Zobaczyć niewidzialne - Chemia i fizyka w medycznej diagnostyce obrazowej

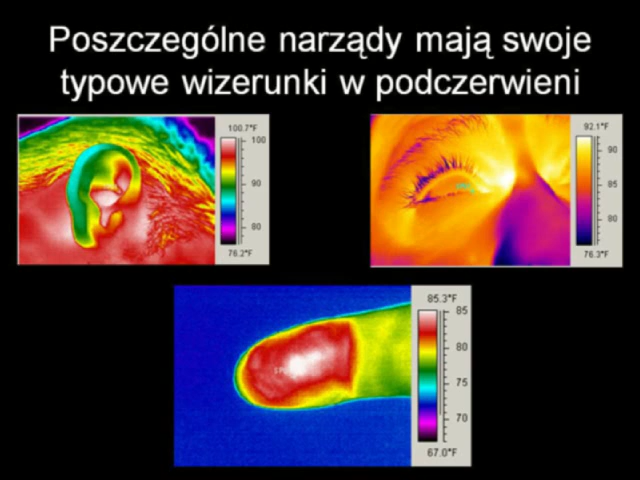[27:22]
Takie charakterystyczne obrazy naszych narządów, one są charakterystyczne ucho na przykład, co jest zimne, noc jest zimniejszy, palec na końcu jest cieplejszy, prawda?
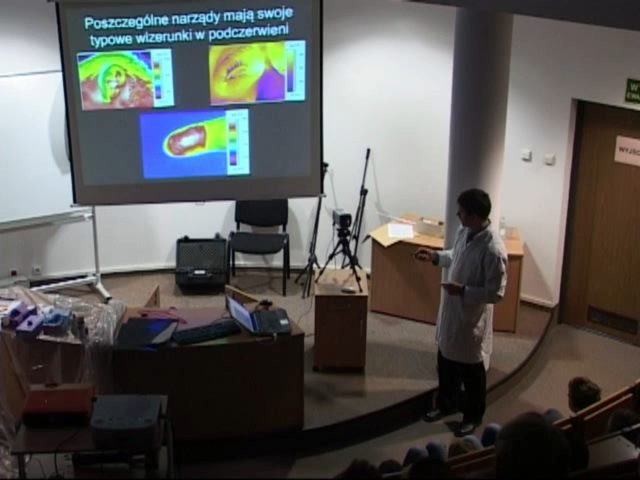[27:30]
Jeżeli mamy narządy symetryczne, no to jest ok, wszystko gra.
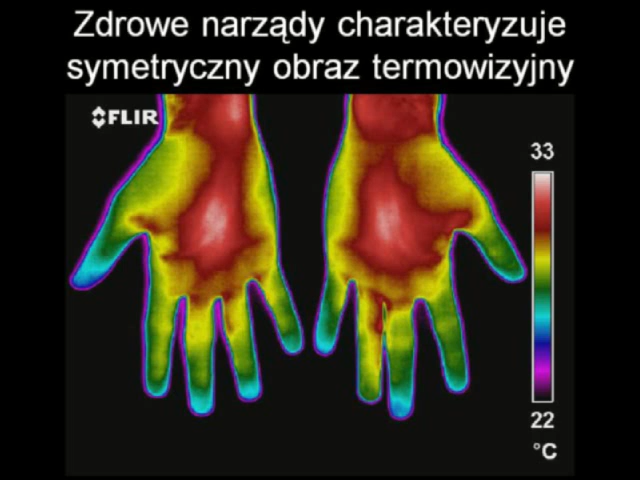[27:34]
On screen: scale top 33°C, scale bottom 22°C
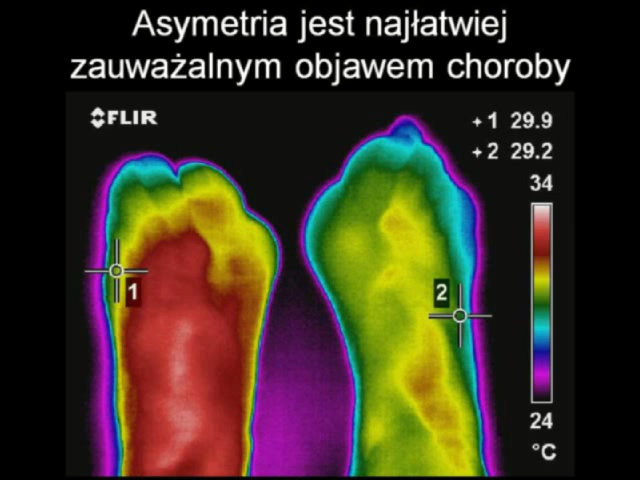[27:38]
On screen: scale top 34°C, scale bottom 24°C
Natomiast jeżeli jest taki obraz jak tutaj, no to widać, że coś jest mi w porządku.
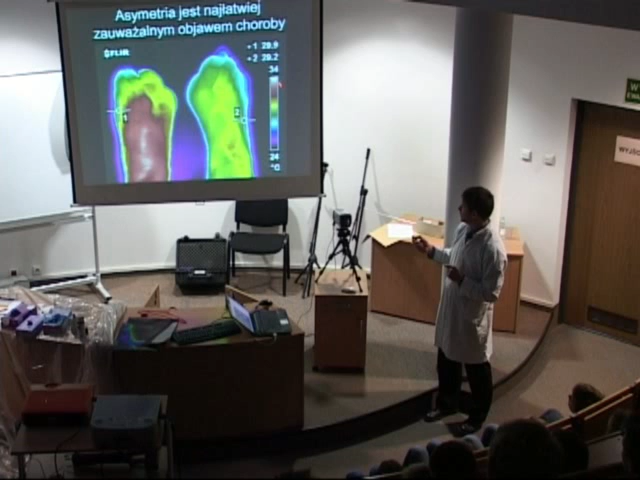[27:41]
Chcę popatrzeć na skalę, tutaj noga jest w miarę ciepła, powrzeć się, a tu jest zimna noga. Czyli mamy jakieś niedokrwienie, prawda? Albo możemy zobaczyć proces nowotworowy, który jest związany z zapaleniem, robi się ciepło,
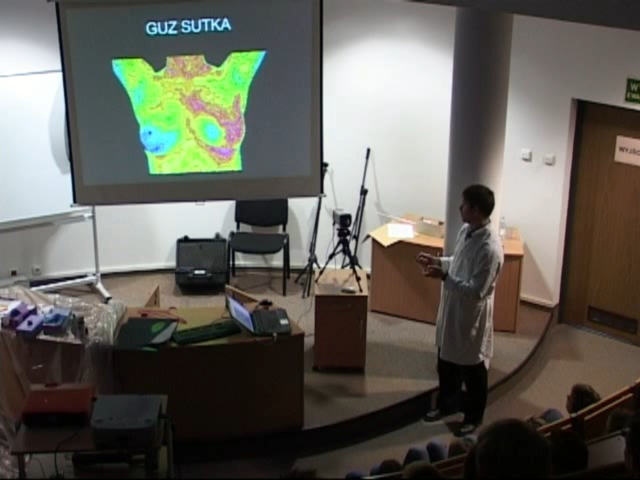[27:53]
prąka, gorączka i widać, że jest tu wyższa temperatura. Albo ktoś ma problem z płucem, nie? Tutaj normalnie, jako dyka, to ma zimne powietrze w środku,
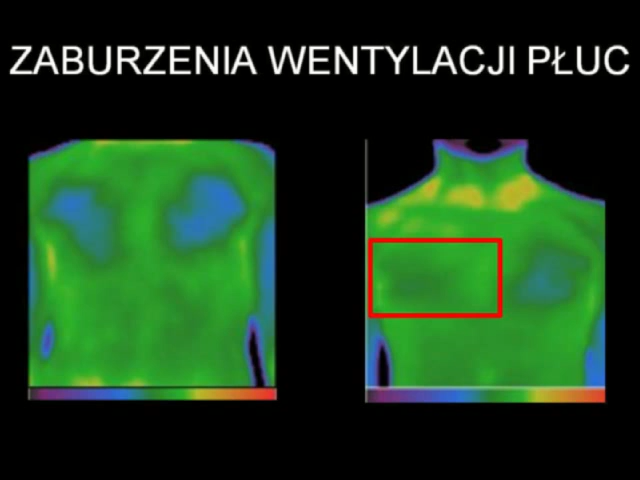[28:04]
a tutaj jest, płuco nie wypełnia się zimnym powietrzem.
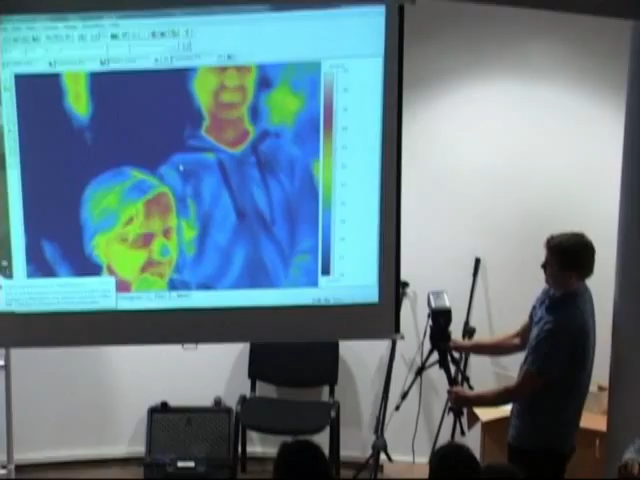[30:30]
Na uszy. Uszy też są chłodne, prawda? Uszy wykorzystujemy po to, żeby okładać tam.
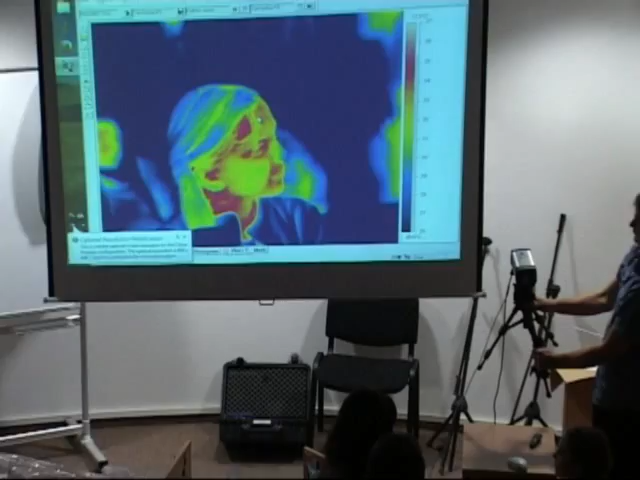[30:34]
Natomiast tutaj, w rejonach szyi, mamy ciepło, bo tutaj mamy tętnicę.
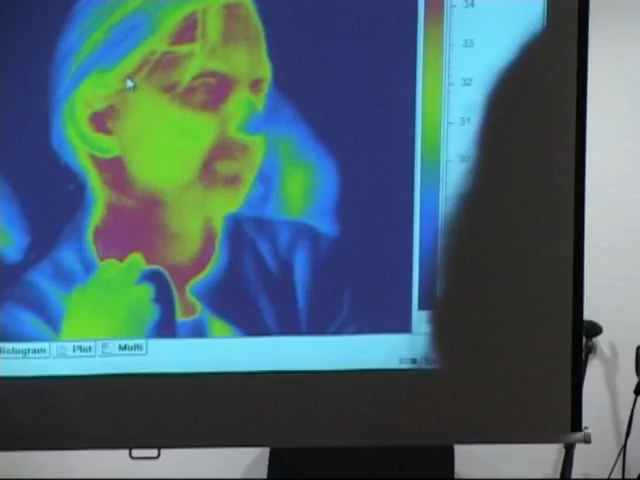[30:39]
Tak samo na rękach. Jak ręka wjedzie, prawda?
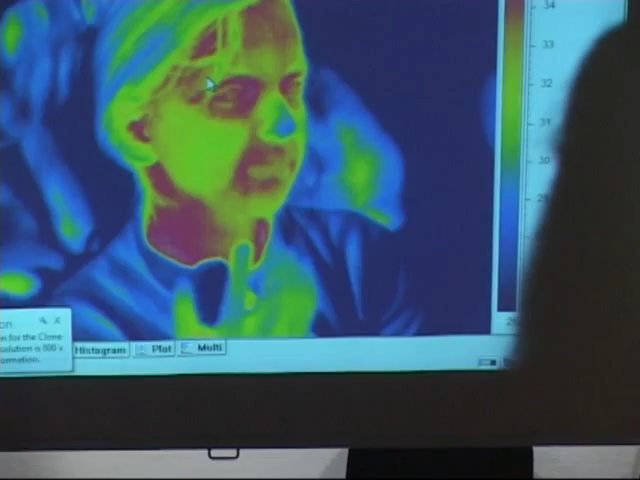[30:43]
To tutaj, w okolicy kciuka, mamy tętnicę, prawda? Jest cieplej. No, widzicie?
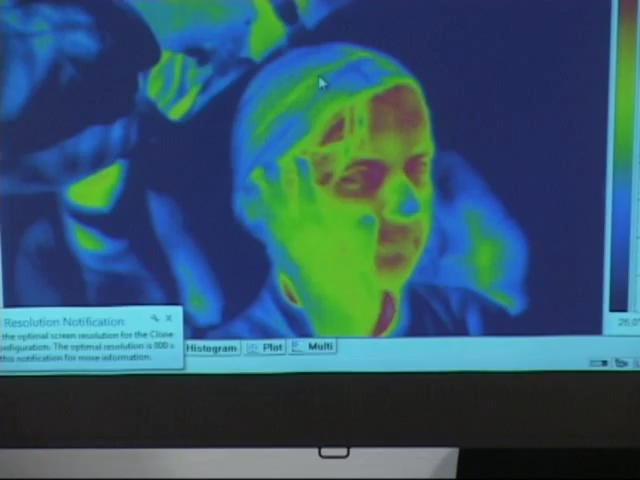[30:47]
Tutaj widać, że jak się przełoży rękę, to może tętno wyczuć, bo tam są, tamto, znaczy nie ośpieność.